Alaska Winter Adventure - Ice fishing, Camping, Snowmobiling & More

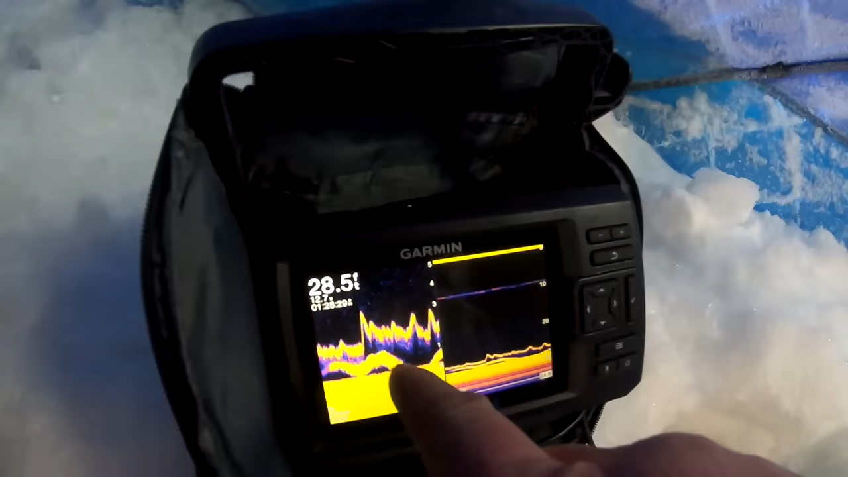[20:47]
See, look right there. It's coming right up. That fish came right up off the bottom. And he is checking you out right there.